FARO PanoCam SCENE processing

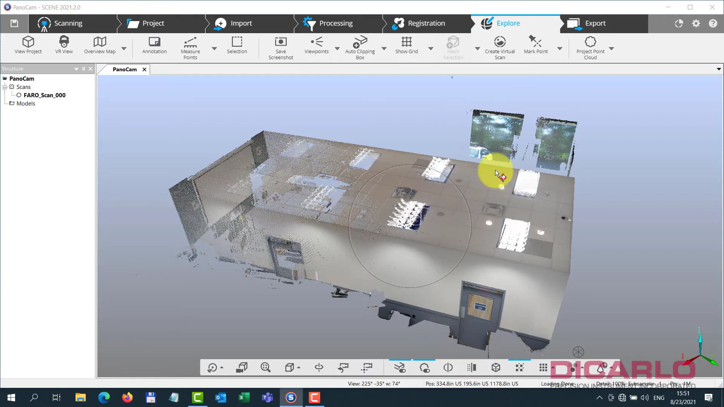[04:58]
uh you see that you see that we have color we see the images through our actual class doors over here
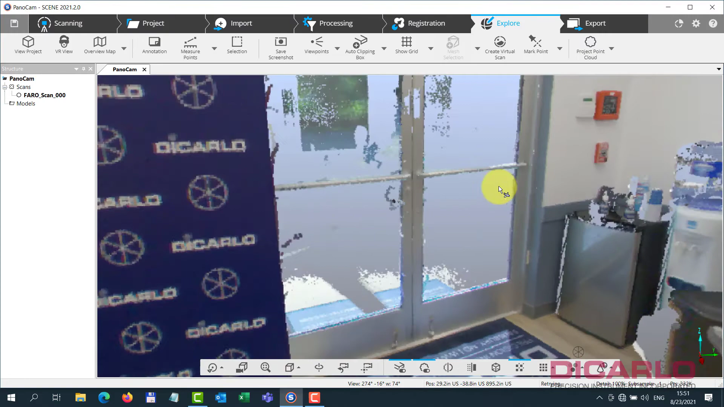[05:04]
so that's what was captured and what the actual image looks like
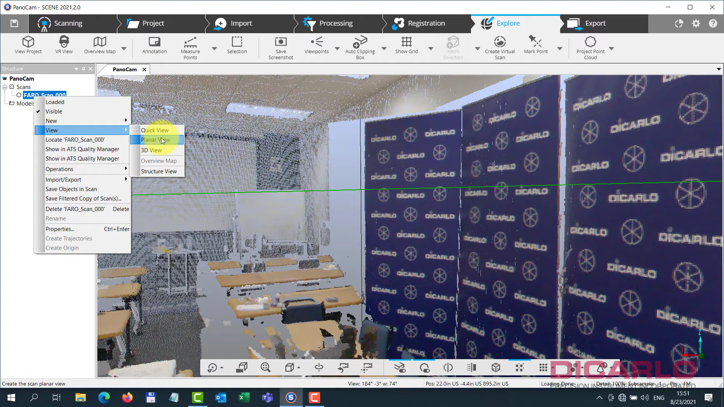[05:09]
blend it together because it consists
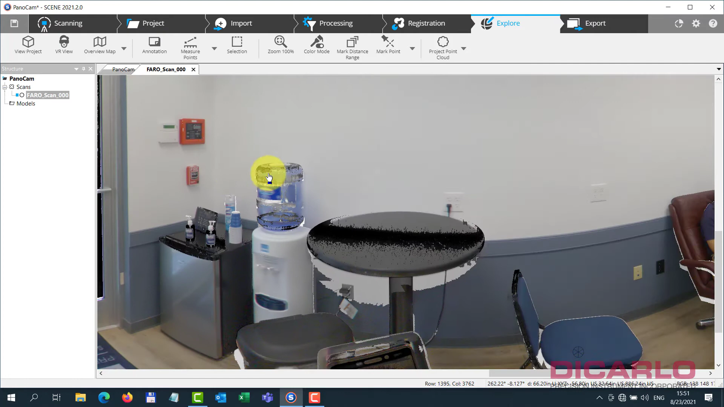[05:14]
of two uh i was sitting in the back here and you can see that my face is
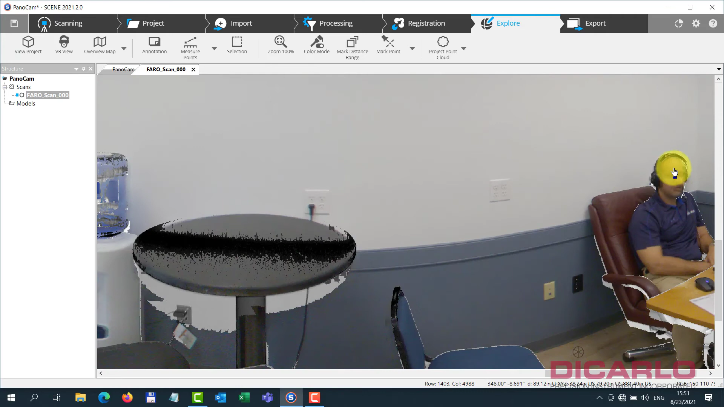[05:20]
distorted just because of the fact that i was in two separate positions as i scan um
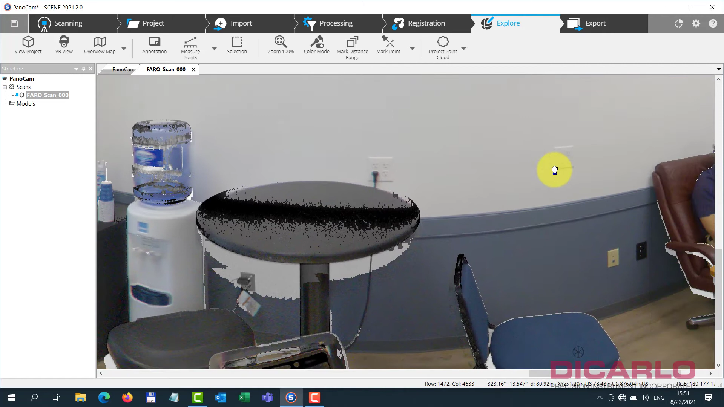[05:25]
parallax you can tell that your
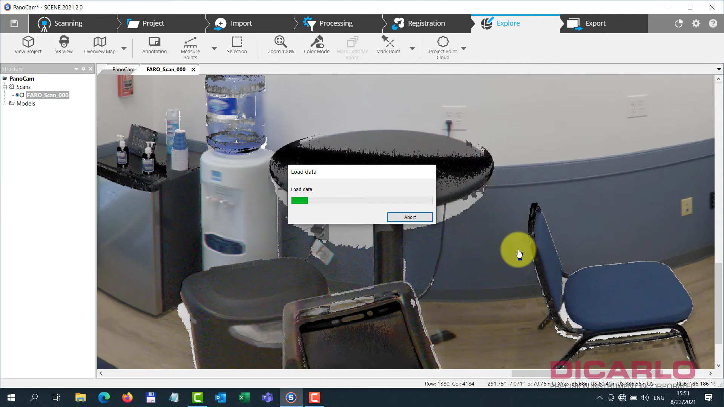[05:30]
actual table is here the color is a
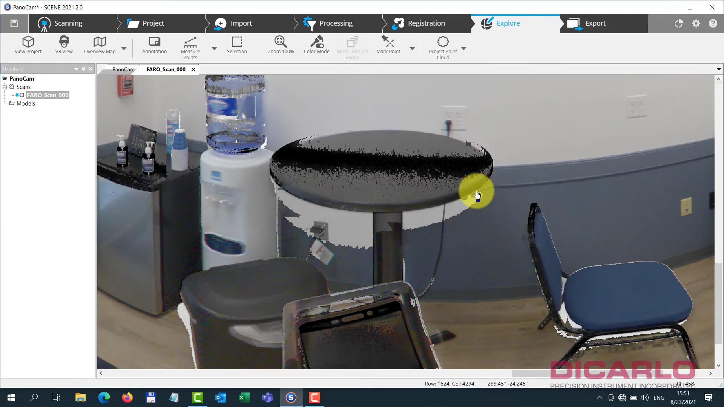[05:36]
little bit more distorted by seeing that there was no color there
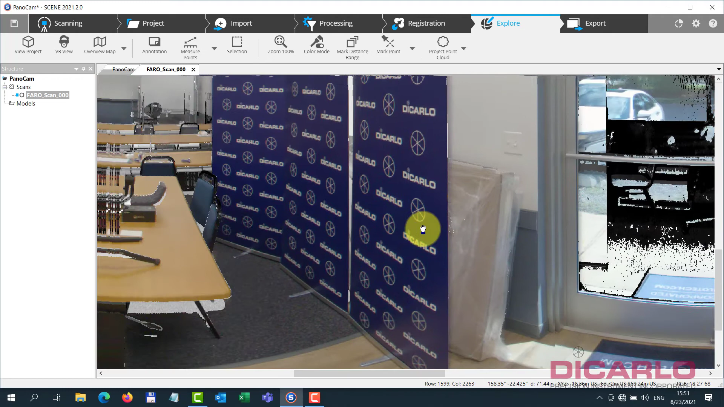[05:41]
but the further you go the uh you know less profound that parallax will be so you see
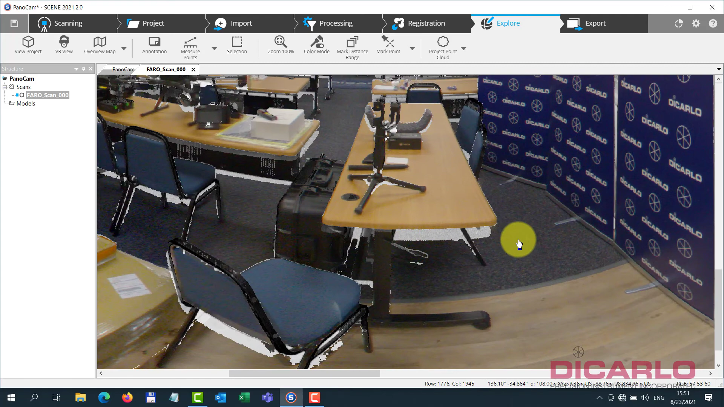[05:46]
that the table over here is again these are really quick uh
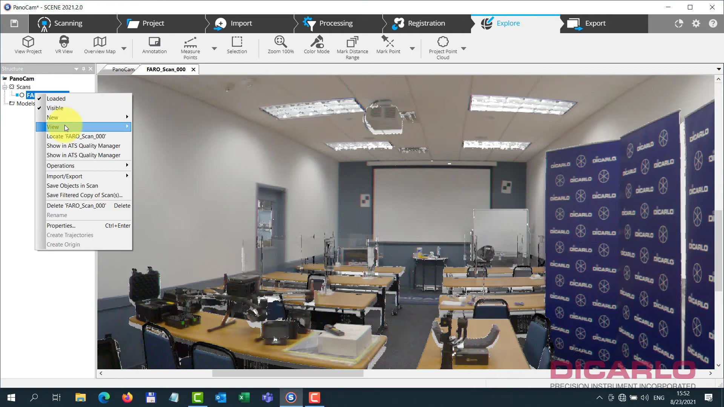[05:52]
images taken with a uh camera that is not mounted uh directly in line with a scanner so this is where the mirror
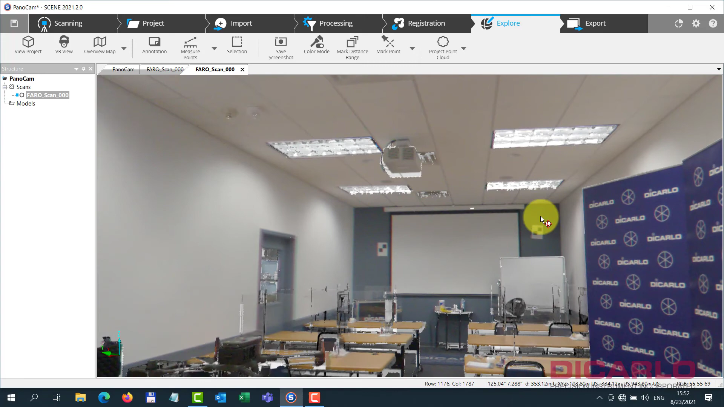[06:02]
is so parallax is expected but uh for these being images that are taken in what 15 20 seconds compared to a minute and a half
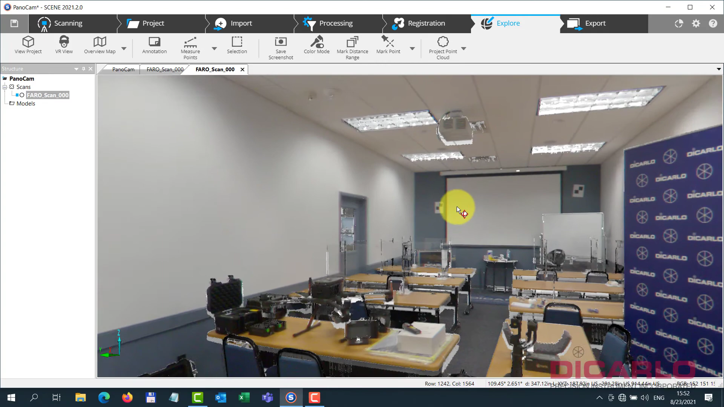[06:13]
two uh this is pretty pretty impressive um let me do this let me view this we already have it in 3d but in case uh
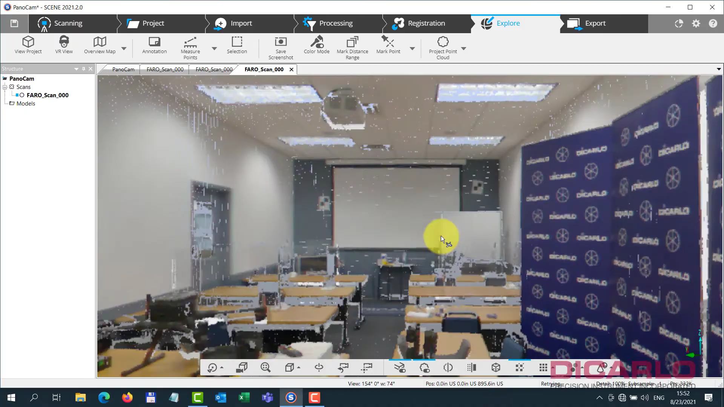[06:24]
there you go so the images themselves get applied and everything looks pretty
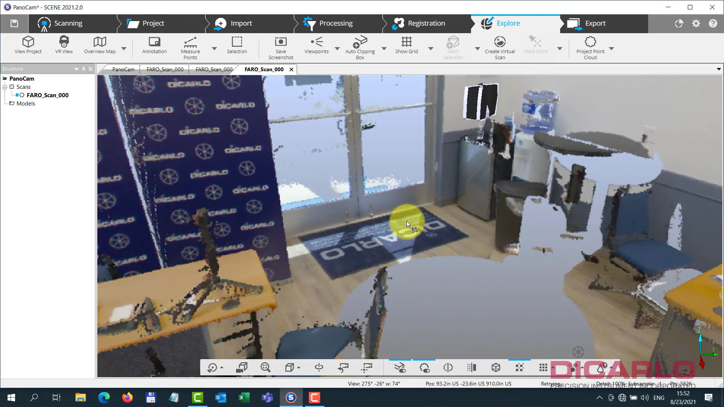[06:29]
okay uh and that's it i mean
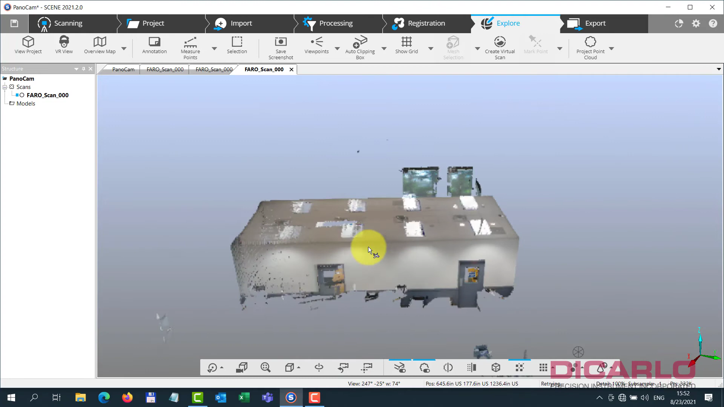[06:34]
essentially you you are not going to be given too many options over here with the images
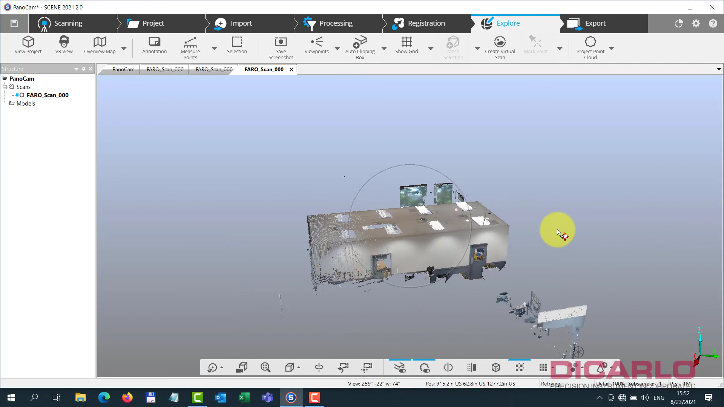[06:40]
but uh once you process with the pictures being
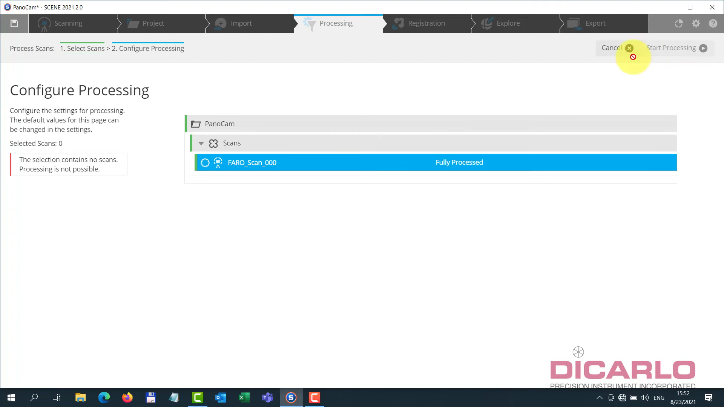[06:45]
checked on colorizing or even illuminated hdr will work
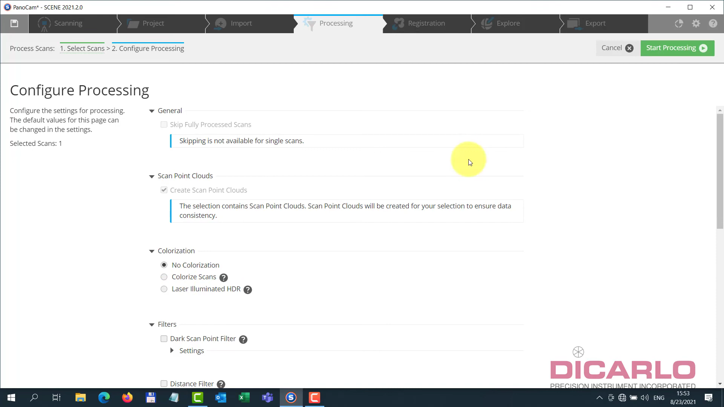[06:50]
it just applies that information and shows you the data in 3d
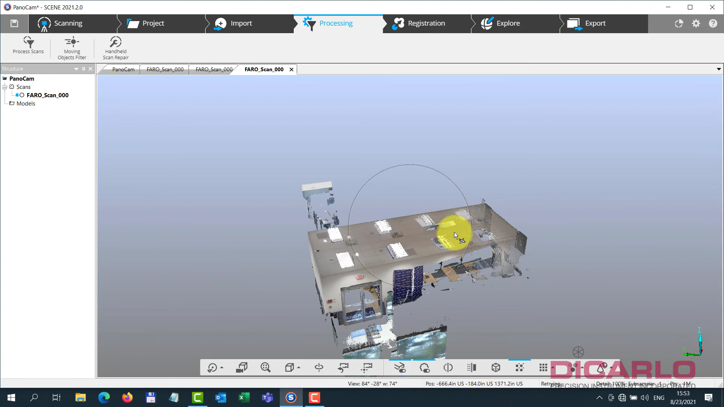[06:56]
with the color that was captured from the panoramic camera
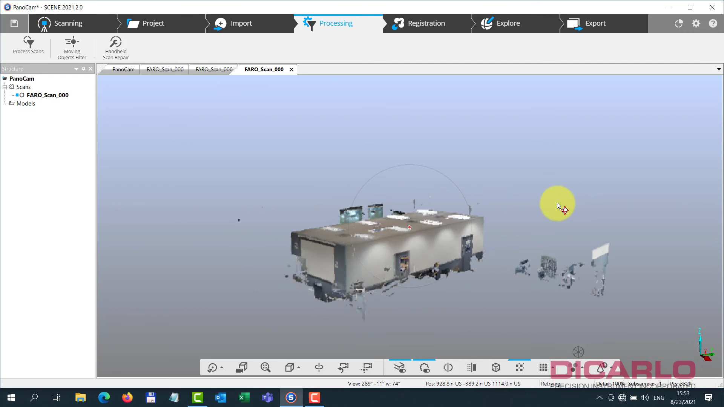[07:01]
um that's it there's nothing else to this and once again you will not see any other properties in here which would indicate that you did it with a panoramic uh camera attached
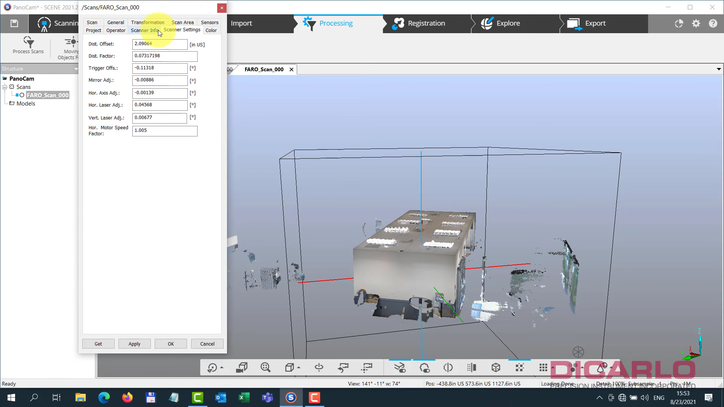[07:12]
i'm hoping that this changes in the future but currently there is nothing but needless
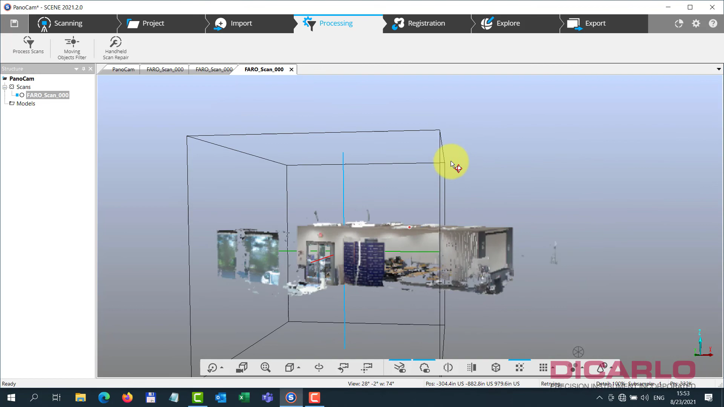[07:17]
to say the scan took two minutes and and historically